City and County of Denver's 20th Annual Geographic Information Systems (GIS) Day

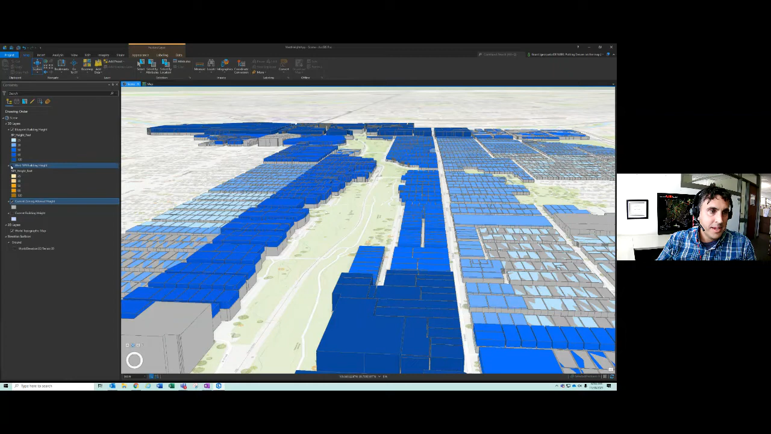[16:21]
So we came through with the same data set again and defined building height recommendations for the west area plan. And we can draw that data on top of this data as well.
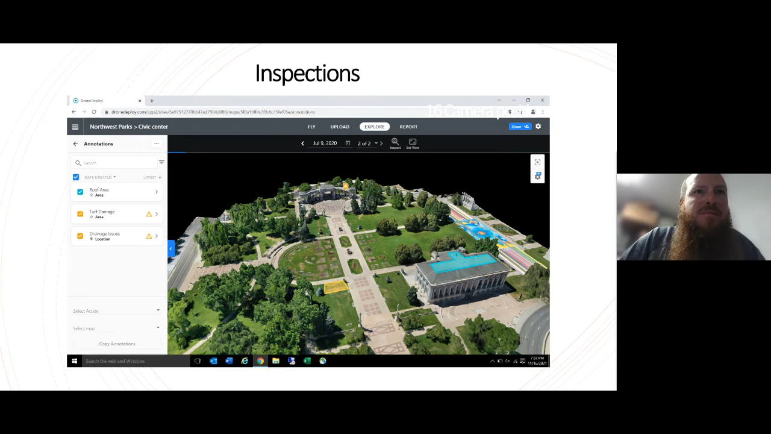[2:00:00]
um some turf damage across the uh big path there from the mcnichols building which it also gives you um maybe on this one on the next one uh a measurement of the whole thing and way in the back there yeah okay there you go you can see a little better the yellow kind of warning triangle it's hard to see on this frame but there's a what looks like a drainage issue and i imagine i've been on top of the uh greek amphitheater before and it's kind of hard to get onto and and see so this is a good way to see that and
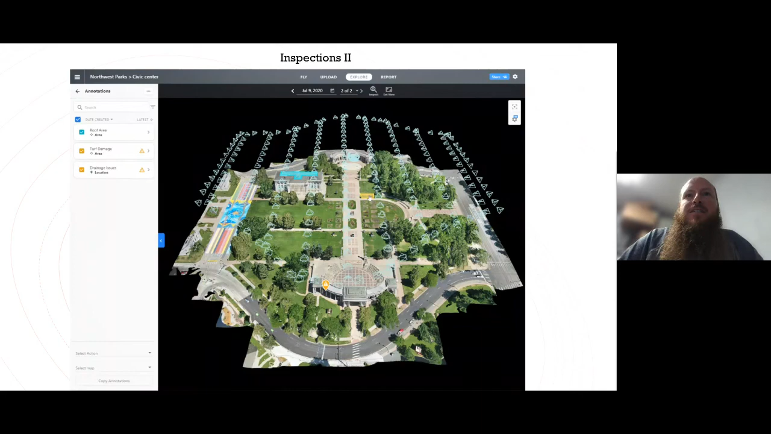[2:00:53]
so the actual reporting process to make it easier because not everyone's a drone software
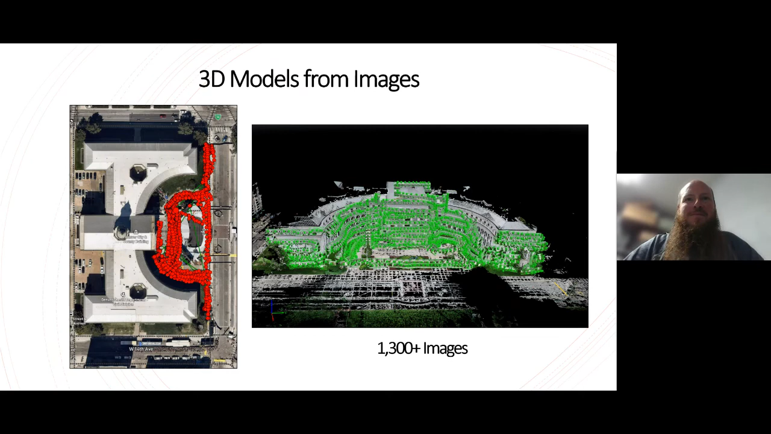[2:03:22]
are are no small thing and that's one of the big uh takeaways today is um we can take pretty pictures but we can also find out super valuable information and keep people safe um turns out that if you uh take enough pictures of something the software will uh pretty much build it for you in 3d right here you're looking at the city and county building uh that horseshoe shape in front of the city and county building and all those green dots or the red dots on the left are
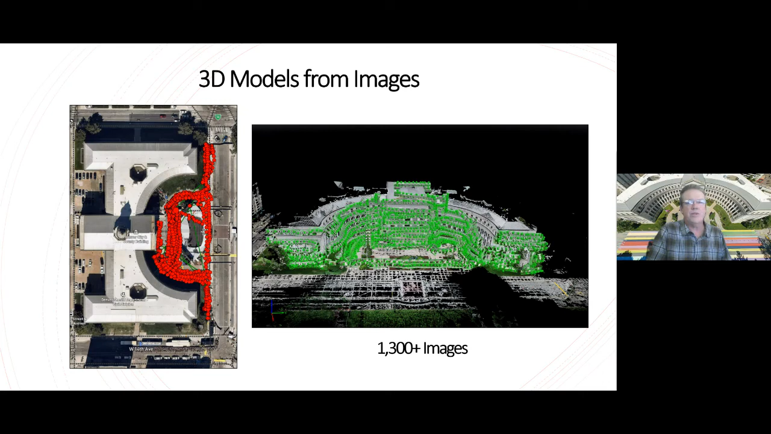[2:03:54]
photos uh camera positions and that's about 1300 of them a little more than that and uh the software pretty quickly will create a point cloud from those and a point cloud is just what it sounds like it's a a whole cloud of points every point has a
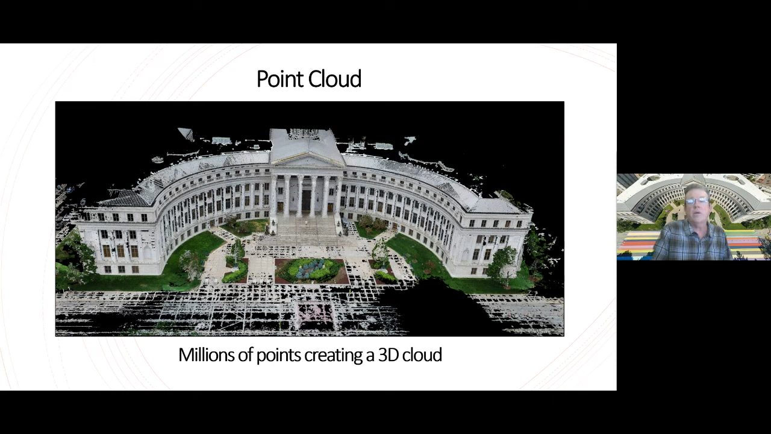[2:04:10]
location and a color which creates a big just a big cloud and then it creates a 3d textured mesh which kind of creates surfaces
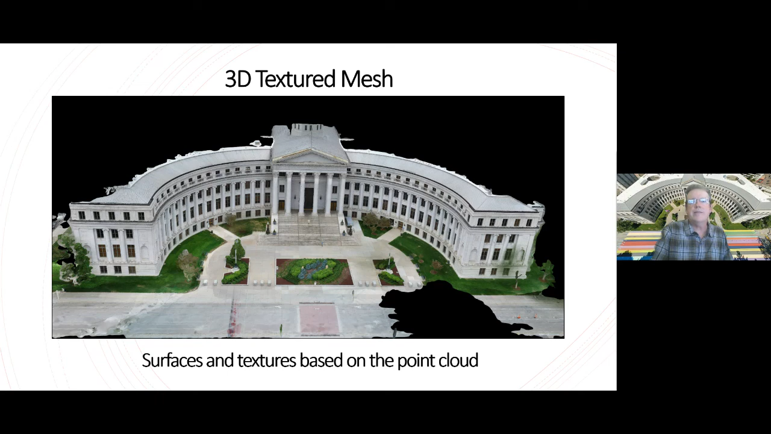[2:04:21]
and glues them all together if you will and that's a a lot nicer to look at it's a little more heavy to browse around in but uh it's nice to look at and then uh one of the last things i'll talk about is uh once you have uh something built in a 3d environment like that the software will let you uh fly through and sort of take the camera as you see here on the
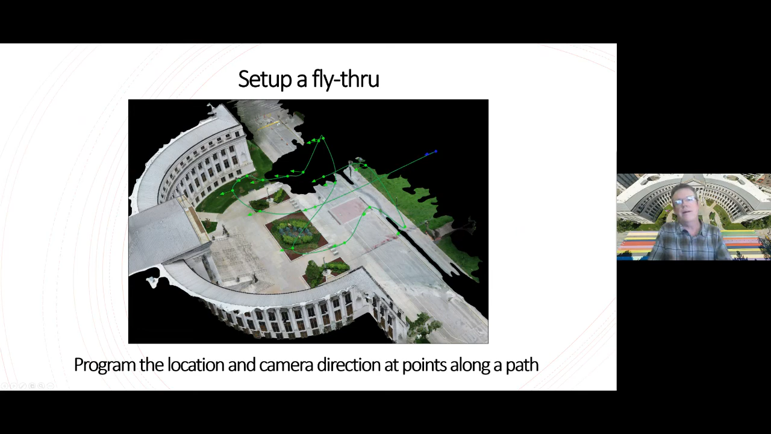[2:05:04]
will go to and what the camera angle is at that point in the flight path so it will do everything for you and this is not not really flying a drone at this point you already flew the drone but now you're kind of flying through the 3d model that's been made and um like this uh example here um